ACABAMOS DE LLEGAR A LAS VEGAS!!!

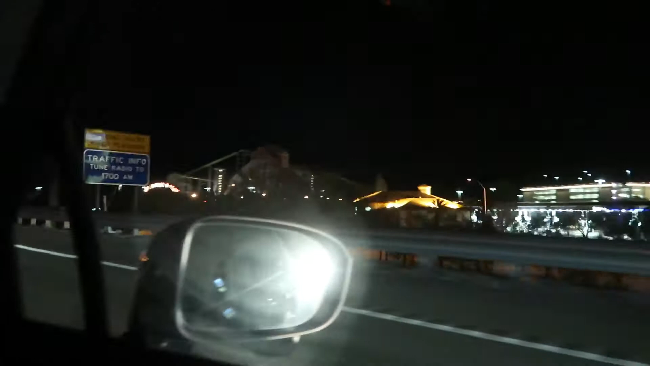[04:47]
Al parecer Como que vamos Llegando Amigos
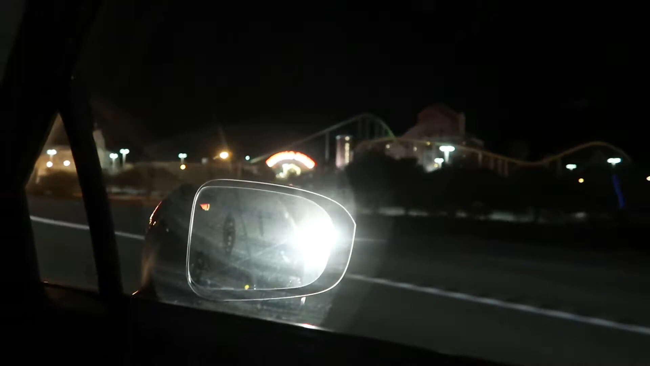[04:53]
Todavía falta Un tramito Pero ya se están Enseñando un poco Los casinos
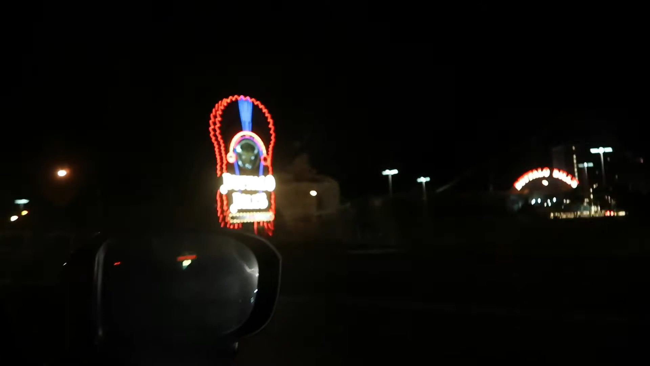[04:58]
So Todavía falta Como una horita Amigos Todavía falta Una horita Para llegar aquí Lego
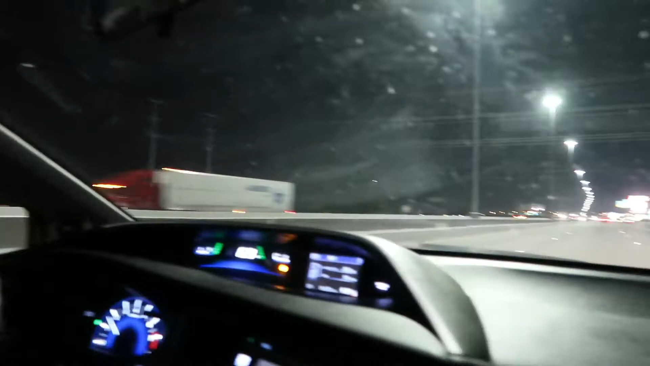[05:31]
Vamos a ver Que hacemos Amigos Tengo los oídos Tapados Pero aquí Ya estamos Llegando Gracias a Dios Llegamos con bien Ahorita lo que Llegamos a la casa De mi primo So A ver que vamos a hacer So Sí A ver que Lego
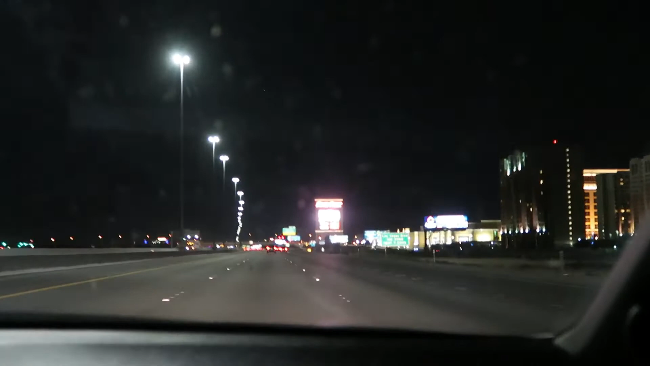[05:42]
Ahí están Los famosos Casinos Amigos No sé si se acuerdan Que aquí
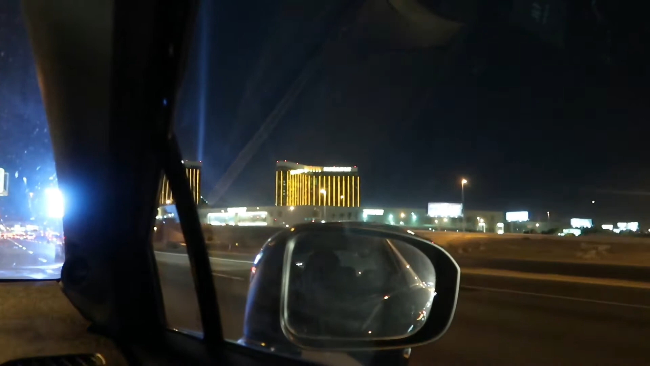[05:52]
En Las Vegas Pasó un masacre Ah pues fue ahí Por aquí Era el masacre Que Lástimamente Un loco Se meó ahí So Aquí una muestra De los casinos Para que los miren Mi primo viene grabando Yo vivo bien concentrado En el manejo Bueno aquí está Let's go